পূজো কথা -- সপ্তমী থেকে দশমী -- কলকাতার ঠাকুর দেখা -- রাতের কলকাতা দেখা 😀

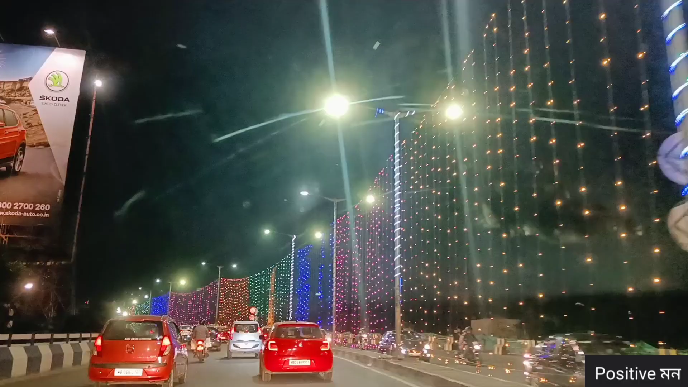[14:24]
তো এবার আমরা ফিরছি বাড়িতে কলকাতার রাস্তা দিয়ে, খুব সুন্দর রাস্তা, রাস্তার চারিদিকটা এত সুন্দর ডেকোরেট করেছে লাইট দিয়ে যে ইটস লুকিং বিউটিফুল।
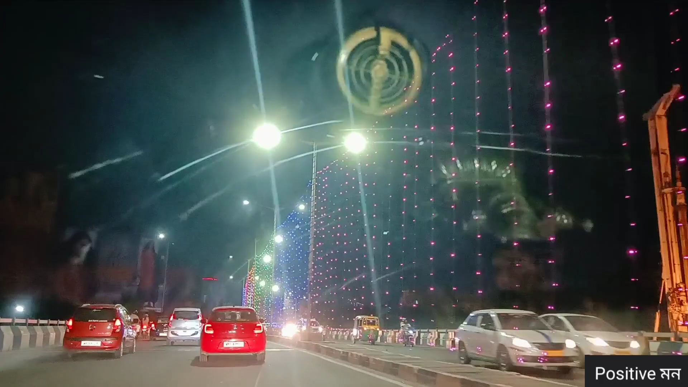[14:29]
তো এর সাথে সাথে আরেকটা স্টোরি তোমাদেরকে বলে দিই,